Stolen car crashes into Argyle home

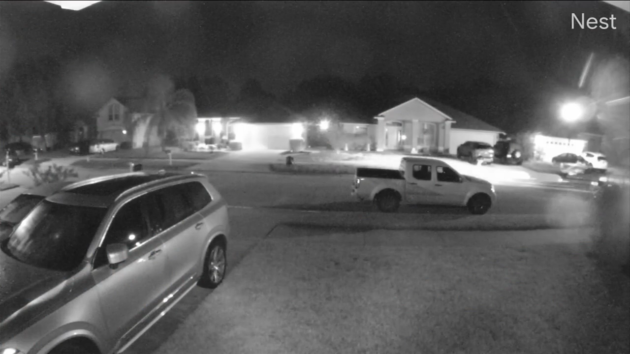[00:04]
It's a stolen car crashing into a home in Oakleaf. Look at it slam into the garage of the house across the street.